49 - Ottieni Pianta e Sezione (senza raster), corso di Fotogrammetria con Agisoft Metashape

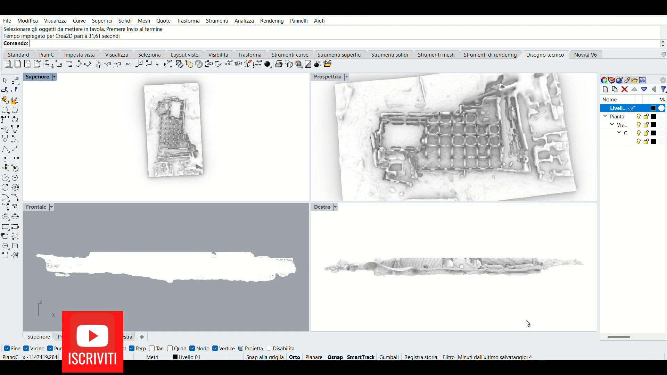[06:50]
Imposto ad ogni vista l'opzione wireframe e scalò le finestre in funzione della vista corrente.
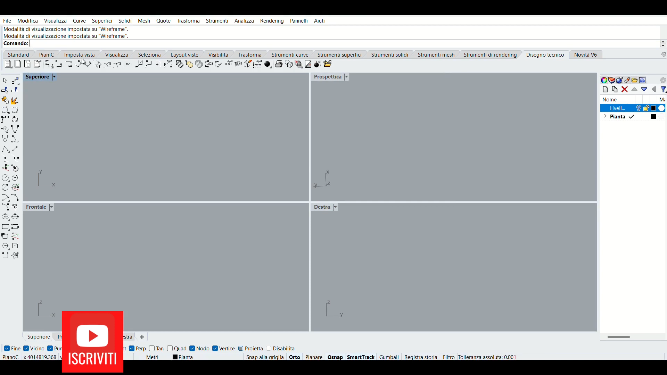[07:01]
Sposto la pianta facendo combaciare lo spigolo in basso a sinistra con l'origine degli assi.
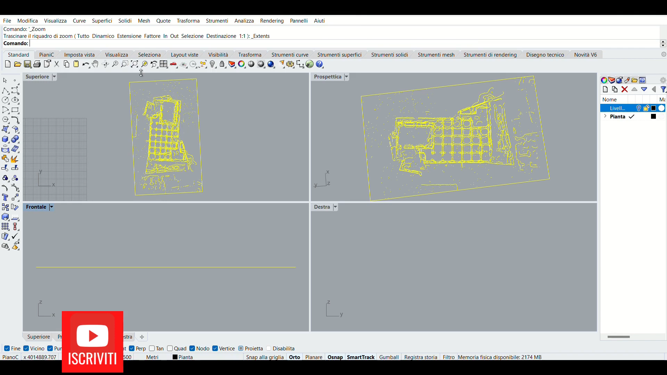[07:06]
L'origine del sistema di coordinate XY. Rinomino il layer come ricalco e do il colore rosso.
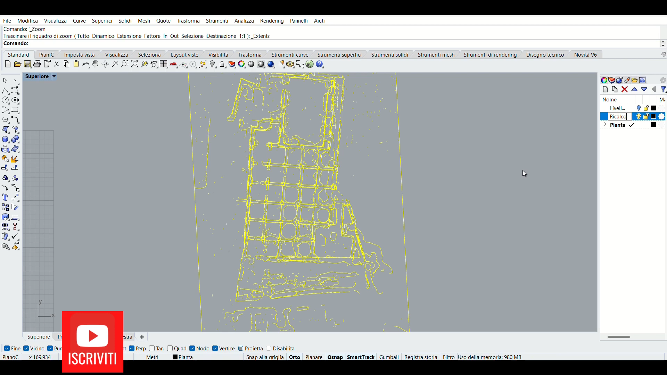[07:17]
Ora sono pronto a spostare il mio modello nella
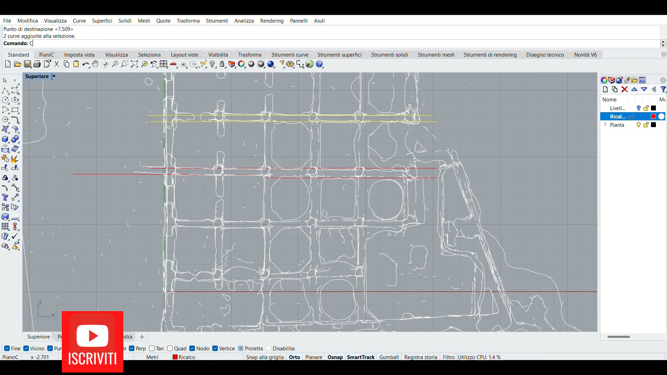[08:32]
e copio dove le linee appunto sono uniformi e poi procedo a completare queste parti che sono un po'
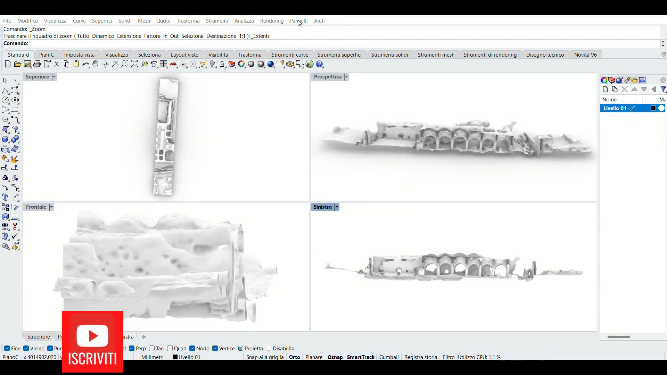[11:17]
Questa è la vista tridimensionale, sotto c'è la vista sinistra e apro la messa in tavola nuovamente. Seleziono il modello Clicco col tasso destro e si aprirà il menu contestuale.
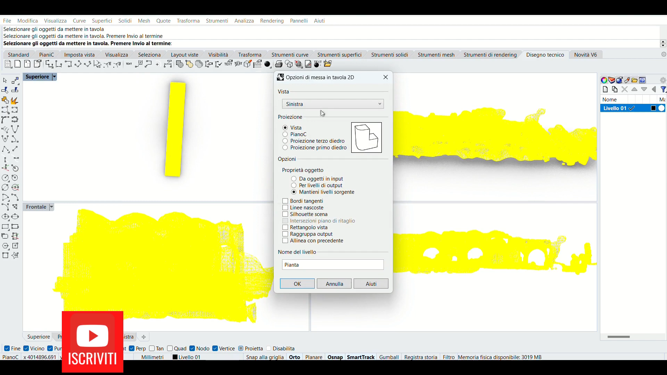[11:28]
La vista sinistra va benissimo, clicco su ok.
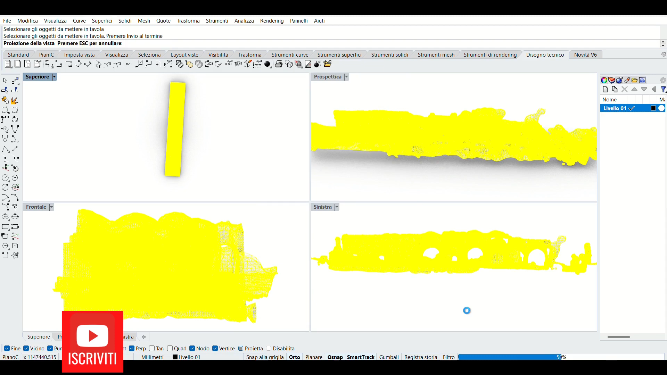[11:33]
Attendo qualche istante il caricamento Rinomino questa vista che non è pianta ma in sezione.
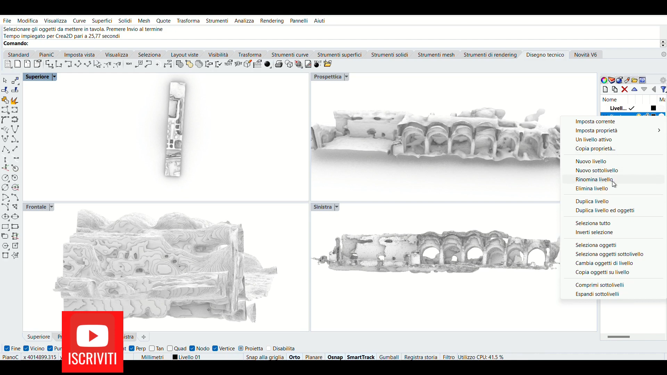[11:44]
Si ho dimenticato di modificarla precedentemente. Creo un nuovo layer che si chiama Ricalco
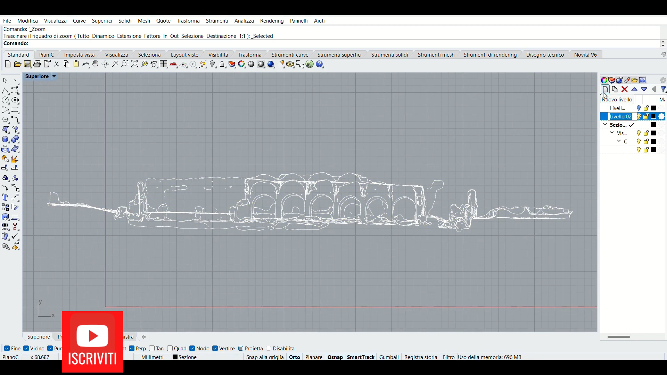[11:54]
e assegno il colore rosso come di consueto a questo layer.
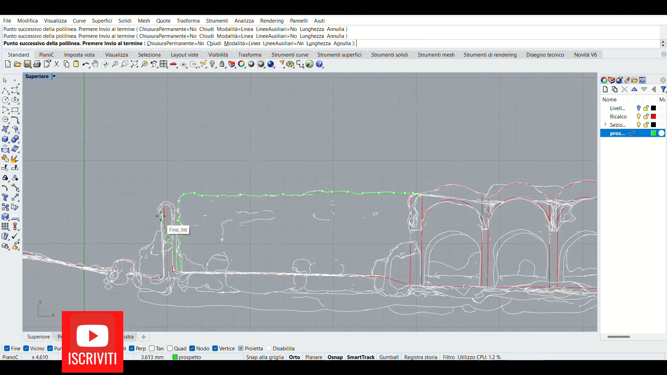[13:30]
Vado a creare tutto il prospetto di ciò che si vede dietro e anche delle boccature degli archi che sono in secondo piano.
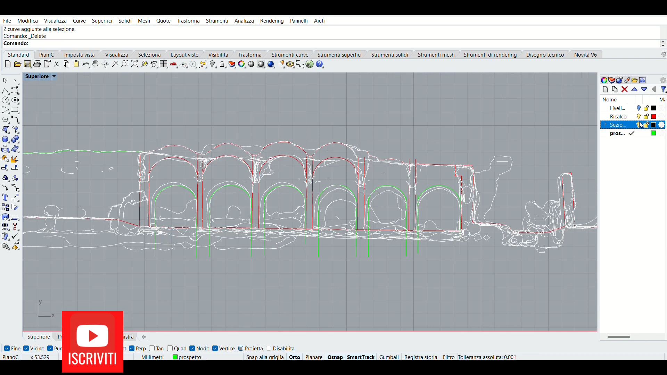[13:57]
Qua posso accendere e spegnere il layer e chiudo la struttura orizzontale.
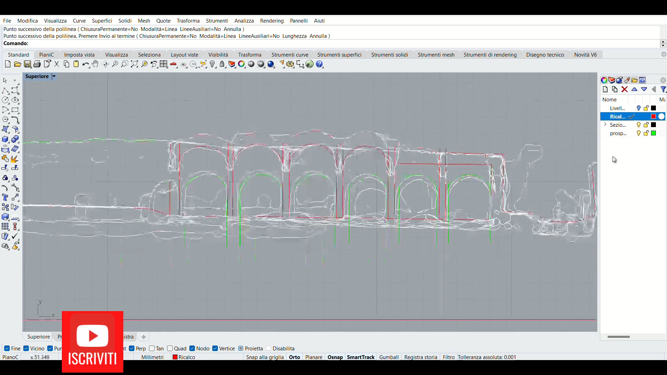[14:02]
Procedo nuovamente con tutto il taglio